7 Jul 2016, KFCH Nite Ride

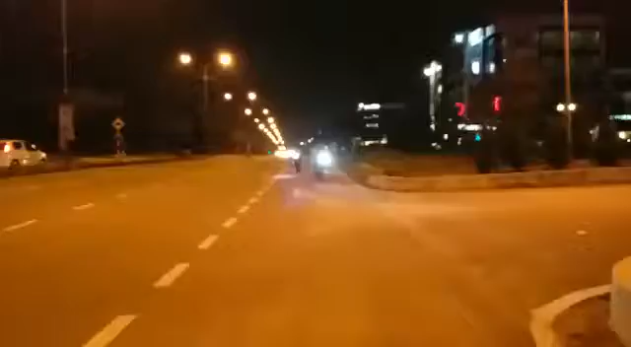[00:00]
Yeah, itu peserta. Peserta pun right. Nampaknya, wow, dah sampai ke Paris.